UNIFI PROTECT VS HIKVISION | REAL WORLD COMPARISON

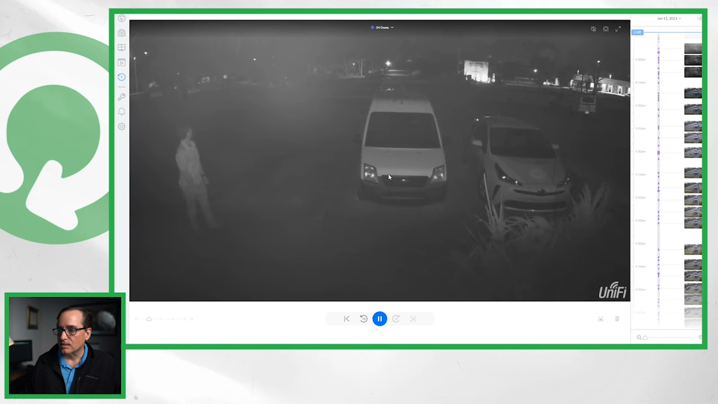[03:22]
One note as well in this category, both companies had IR cast issues inside of their dome cameras, so I just wanted to note that. That brings us to image quality. This is a tough one for me, because I haven't seen the entire HikeVision line.